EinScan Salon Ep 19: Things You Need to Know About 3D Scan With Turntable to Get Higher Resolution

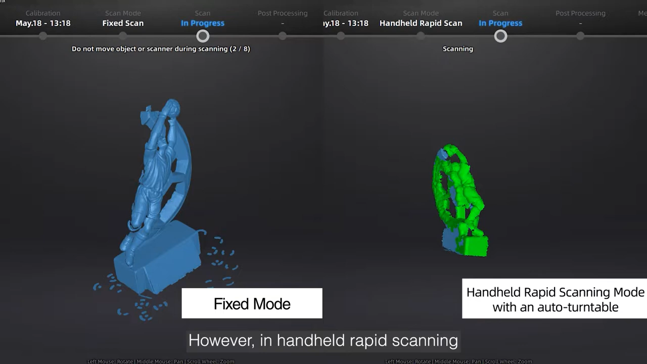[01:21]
The 3D data is captured frame by frame. However, in handheld rapid scanning, the turntable is operated independently.
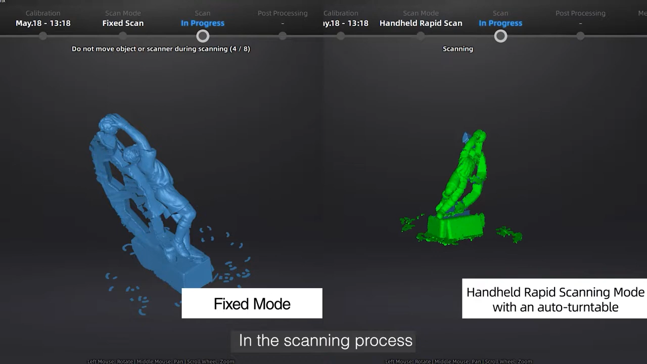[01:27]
In the scanning process, the scanner is kept stationary by the tripod, but it works the same as handheld in rapid mode.
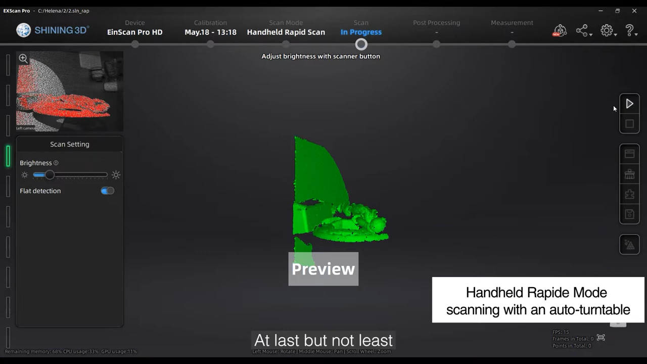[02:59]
At last but not least, auto turntable scanning with handheld rated mode normally provides a fast speed.
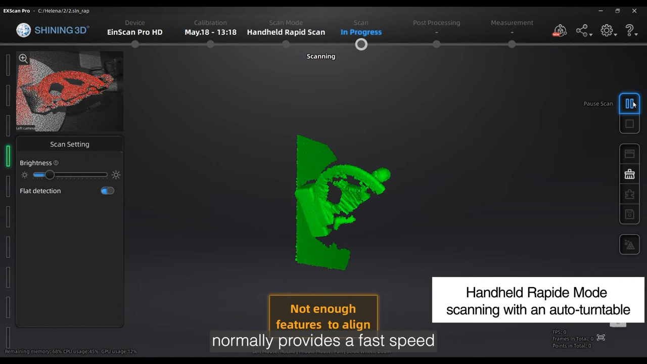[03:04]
Though, sometimes due to the small size of objects or high rotation rate of the turntable,
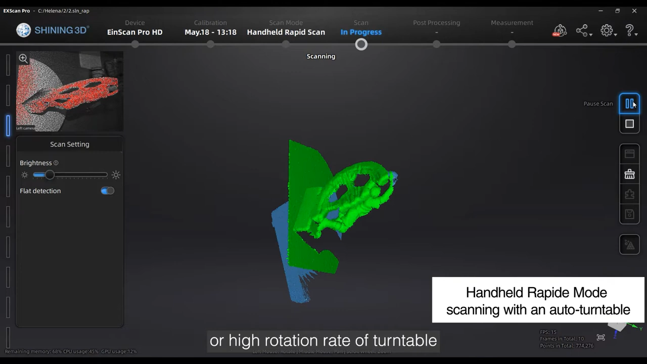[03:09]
it causes alignment problems.
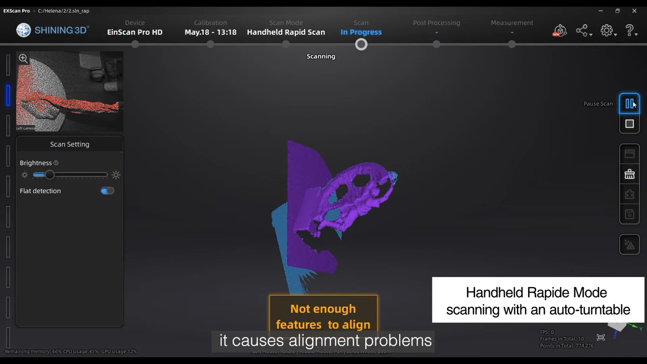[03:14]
The tracking loss occurs frequently and
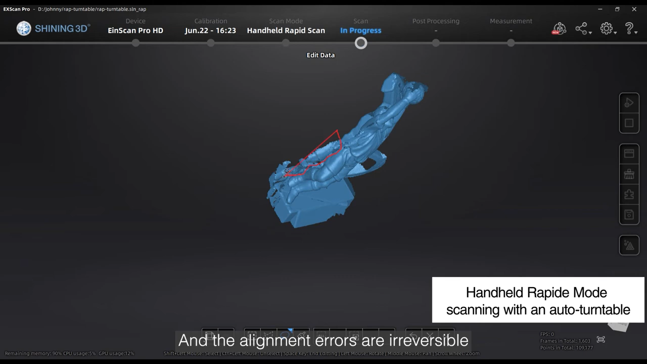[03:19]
alignment errors are irreversible unless you delete data of one alignment.
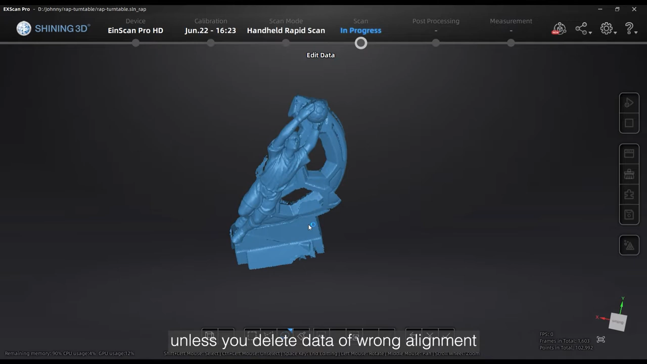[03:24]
However, in fixed scanning,
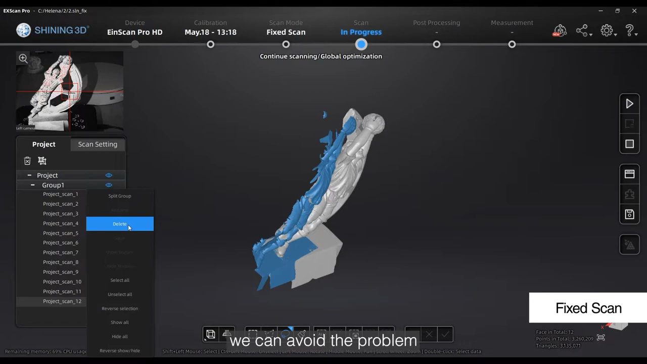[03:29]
we can avoid this problem because the alignment is frame by frame.
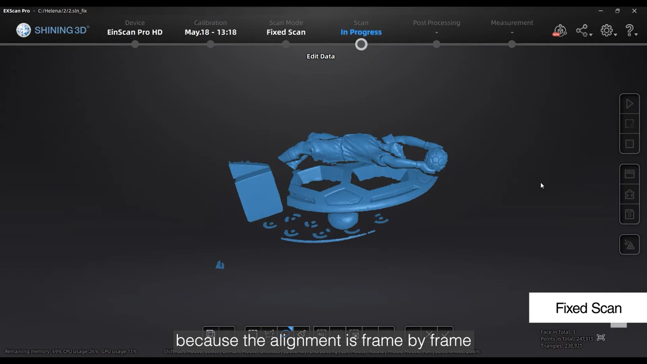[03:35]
We can delete the single shot or the faulty error in the scanning process.
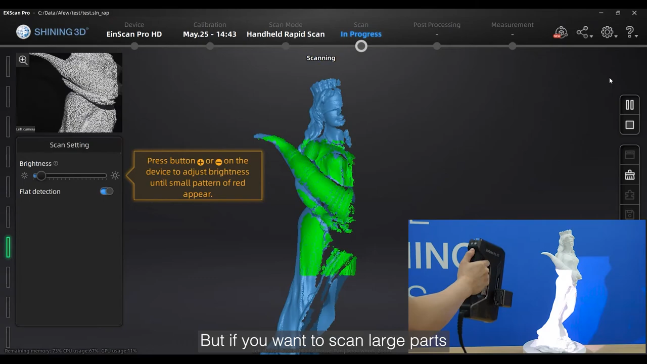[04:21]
But if you want to scan large parts, the handheld scanning with auto turntable is a good choice to improve the scanning fluency.